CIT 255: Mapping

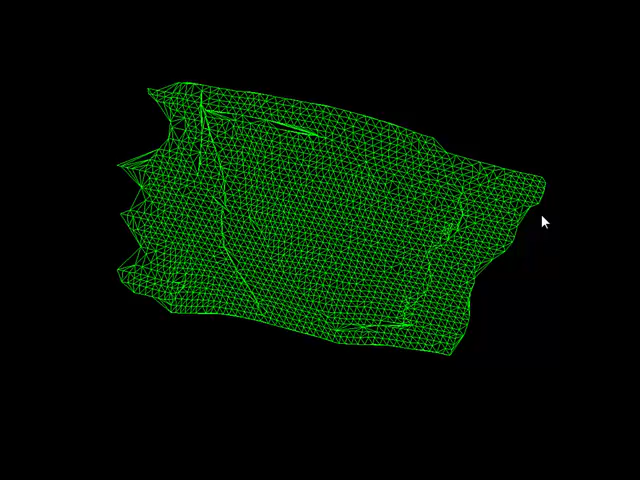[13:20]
We do that basic process by hand as a part of this course using your survey data from your radial total station topo survey. Well, if we rotate that plan view 3D data up into more of an isometric view, you can see how this has quite a bit of relief to it. This is in some mountainous terrain. It appears to be flat, perhaps in a floodplain kind of condition, on the lower right portion of the map.
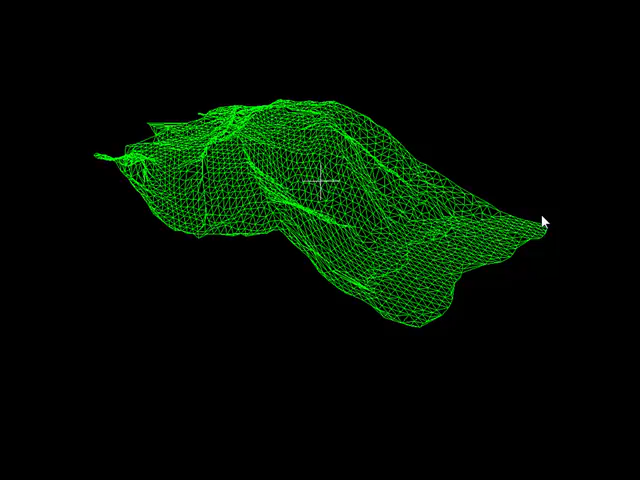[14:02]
But now, viewed from an oblique position, this wireframe network we call a triangulated irregular network, or TIN, TIN for short. This TIN now has some relief to it. Well, we use this TIN to generate contours.
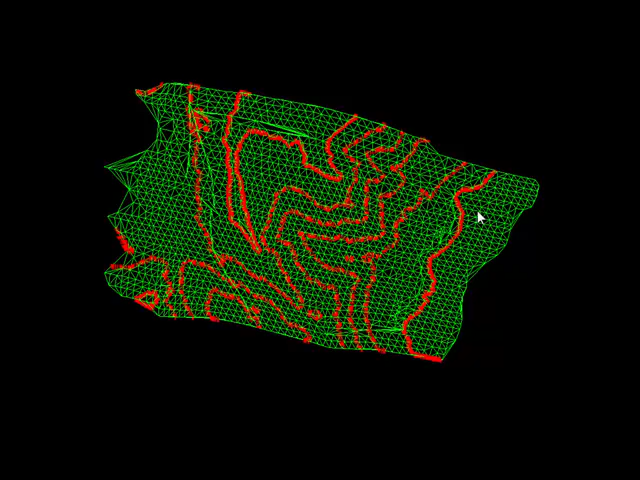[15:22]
Well, that helps us describe the terrain. And it's not just the ground surface as we see it that we're interested in expressing with contours. But we also will perform hydrographic surveys,
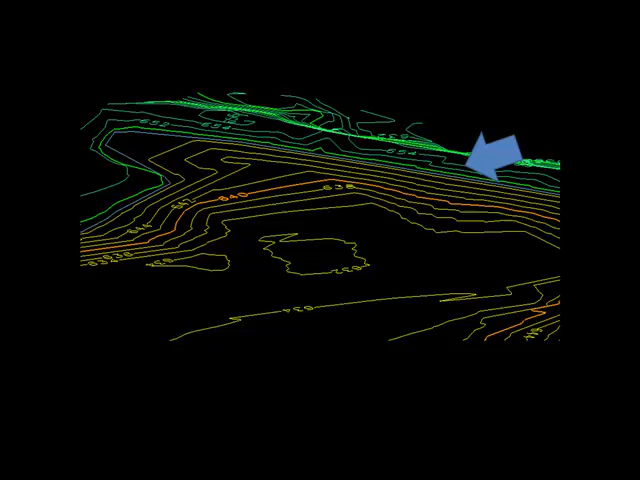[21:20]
What you don't see on here is a concrete spillway that is visible in a little closer detail on the preceding aerial photo.
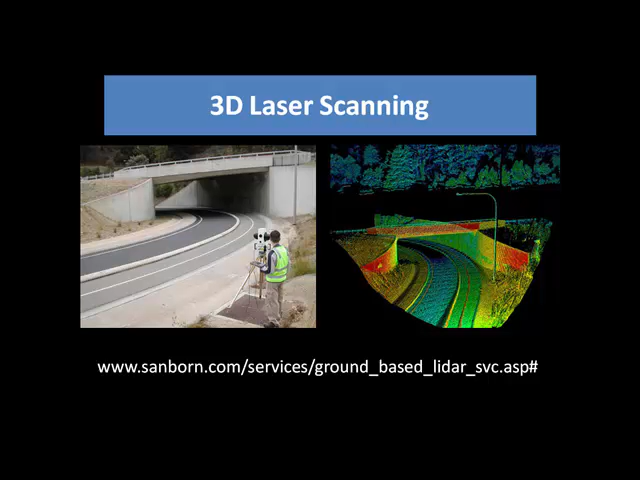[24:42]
but they are working in the ground-based LIDAR business as well. It's not their image in the photos here, but I encourage you to go to that link, and you'll see some examples of the types of projects that they do with ground-based LIDAR. Here is some data. These are screenshots of data generated by a company that has offices in Chicago, and these data came from their office in Burns Harbor, Indiana, which is pretty close to Gary, Indiana. I've got a graduate that has worked for them.
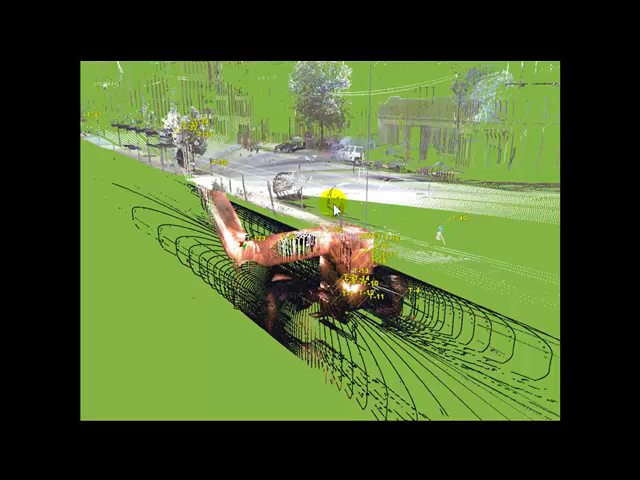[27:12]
Well, 3D laser scanning was a way to make it very economical and pretty accurate. The great thing about this, again, it's a 3D model. You do get some color recognition with newer scanners, so some of the colors there are as sensed. Let's move on here. Here is a view of the same thing, and it is a view from the perspective that is below the pavement and above the train tubes. Directly in the middle of the screen, you can see the stair tower, or the stair chamber, that descends from below the center of the street down into an access point, a platform between the two tubes.
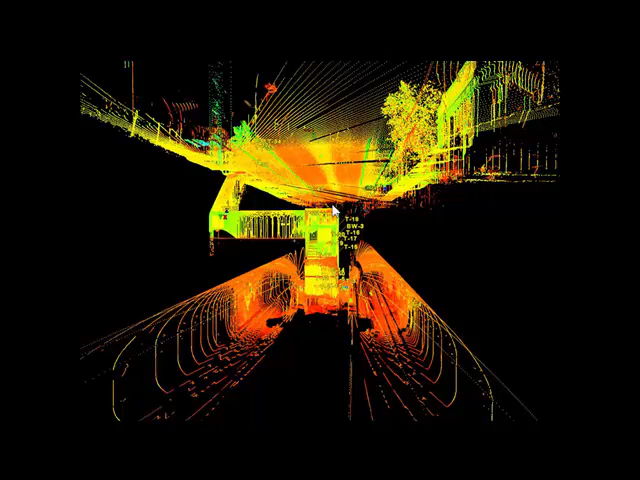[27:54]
This is a perspective that is enabled purely by the 3D aspect of our CAD file. So the scenario would simply be to say, here is a cross section, a 2D cross section that we can slice from the 3D model. Let's say I need to make some kind of vertical structure penetrating the ground here,
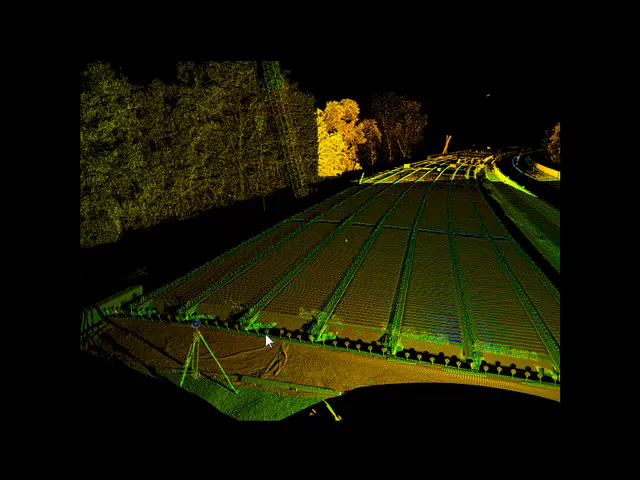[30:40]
We accommodate the sags prior to placing the concrete. But how long did it take them to do this? About 30 minutes. And look at the enormous amount of detail they have.